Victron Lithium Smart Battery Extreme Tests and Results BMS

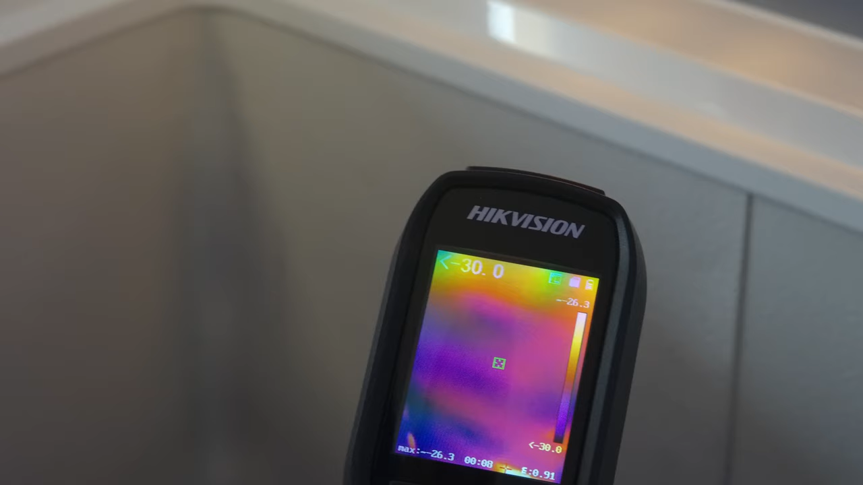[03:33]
so perfect for our extreme low temperature test.
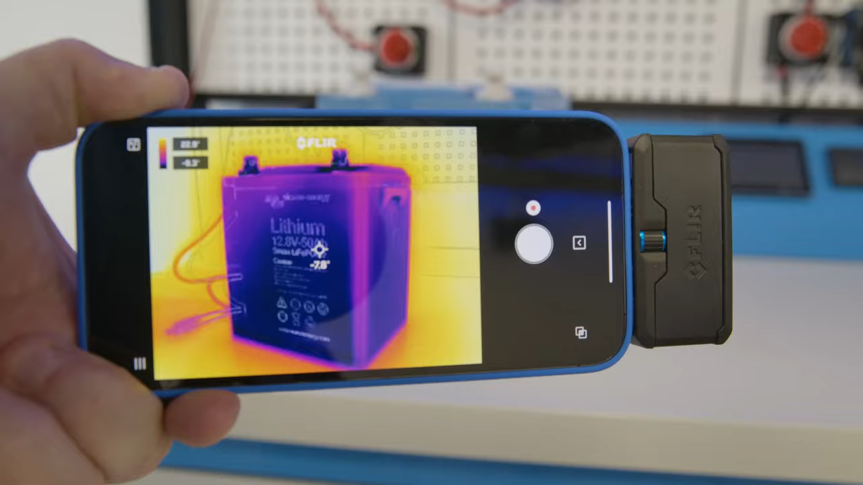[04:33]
As the current battery temperature was outside the data sheet parameters we waited a while for the battery to warm up a little.
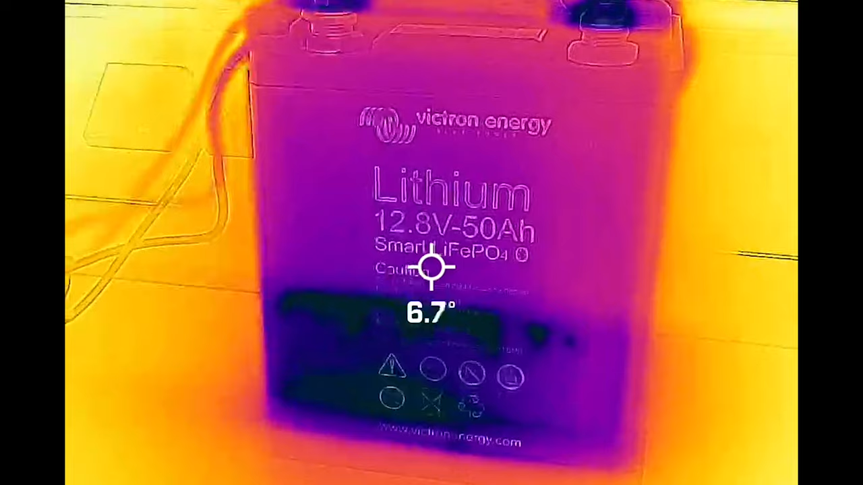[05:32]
So the battery allowed the ability to charge normally now that it was above five degrees celsius.